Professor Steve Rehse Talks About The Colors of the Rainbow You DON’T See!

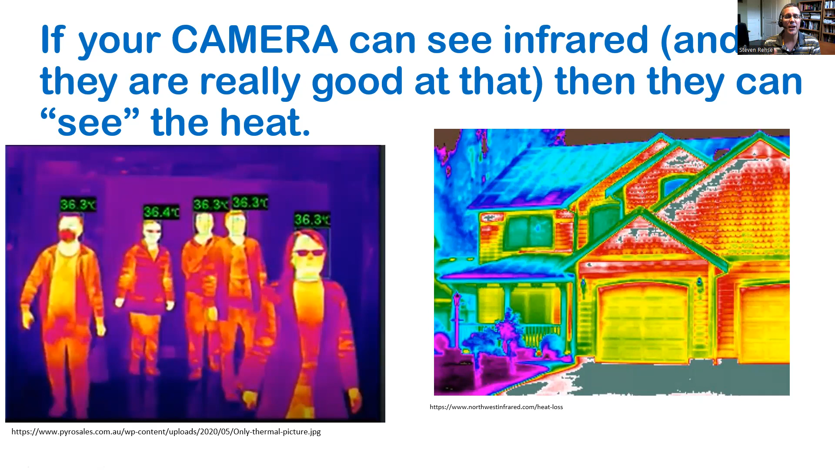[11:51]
This house is leaking a lot of heat from the front, and maybe it needs some better insulation because all the heat that they're trying to keep inside the house during the winter is now coming right up through the walls. So home inspectors will use this type of camera to look at houses to see how good the insulation is. There is another type of infrared camera. Certain types of infrared cameras are called forward-looking infrared. We call it FLIR is the way you pronounce that acronym, so forward-looking infrared. So I want to do a little audience participation with you guys on a couple FLIR images. They're very, very good at picking up the body temperature of people. Again, you're a warm human compared to a cold background. You're emitting lots of infrared right now.
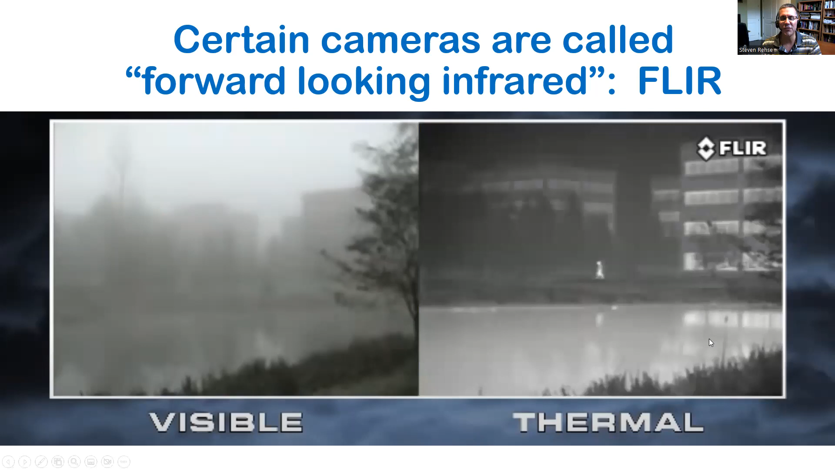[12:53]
I don't see any people anywhere in this image. It's just a mess. It's too dim. It's too foggy, too hazy. I can't see anything. So let's take a look at that exact same picture through a FLIR camera. Look at this. Amazing. Immediately, you can see here's a person. This is obviously a lake. It's a person walking on the far side of that lake, and this is the infrared light that that person is giving off that makes it so easy to see. Look at the buildings in the background. So much easier to pick out now. It's a one, two, three, four-story building. There's heat coming out of the windows on those buildings.
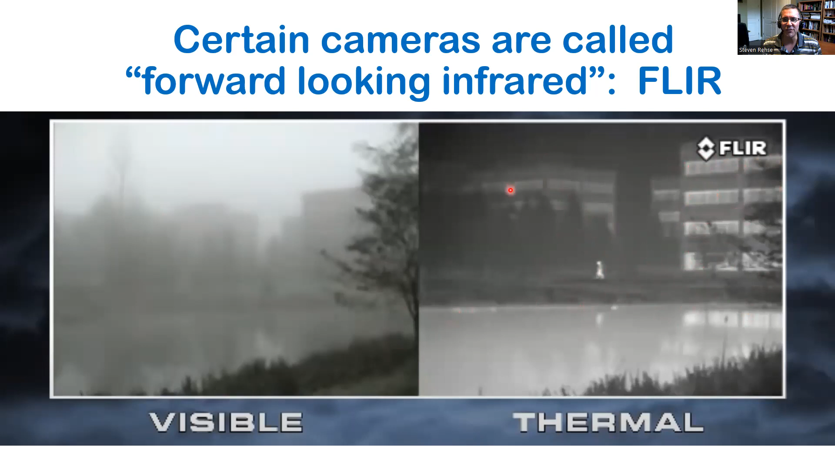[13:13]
You can see this building in the background. But the brightest thing in this picture is actually the person and the heat that they're giving off. That's a great thermal image from a FLIR camera. Sometimes people who are looking for, like, escaped convicts or something, if you're trying to hunt someone in the woods or if they're looking for lost people, they can use these FLIR cameras to find people in the woods. Take a look at this visible light image on the left. Very green.
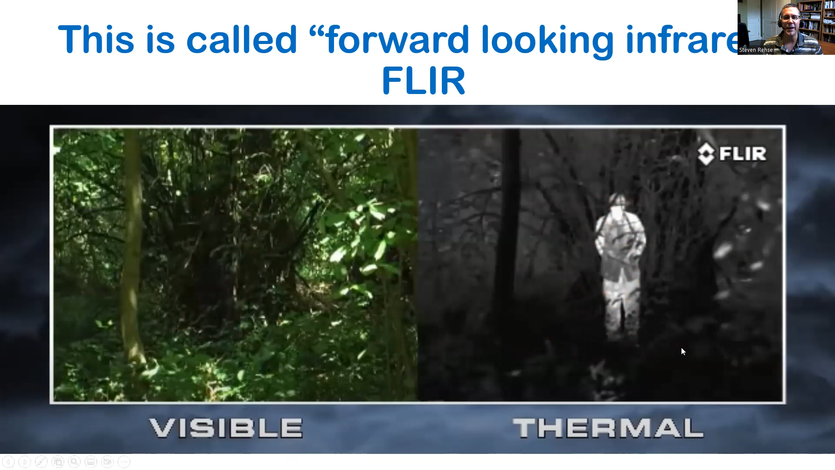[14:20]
You would have no problem finding this person. So in this image, they're actually hiding right in here somewhere. They're hiding behind all these trees in the dark. You'd never see them. The infrared camera picks them up no problem at all. That's being sensitive to infrared radiation. Here's a cool thing. If you have a good enough camera, you can actually see through walls. This is some Superman kind of stuff going on here. It's not x-ray vision. This is infrared vision. So here's a suspect hiding inside a very thin-walled shed. Maybe this person was running. So when you're running, you're sweating. You're giving off a lot of heat. They're on the other side of this wall, but there's enough heat coming from that person. Maybe they're pressed up against the wall. They're actually making the wall warm, and you can tell that somebody's hiding inside the shed without having to go inside.
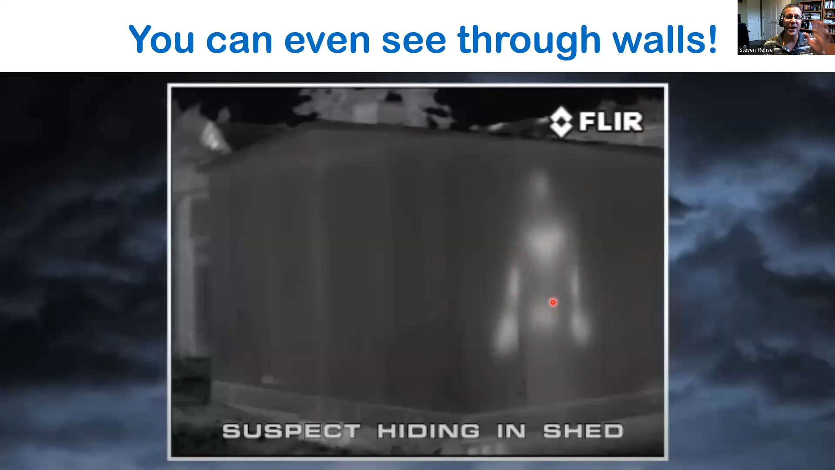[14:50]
Absolutely amazing use of infrared technology. And one last thing, which is if you've ever seen a night vision goggles like this. So maybe you've seen this in movies.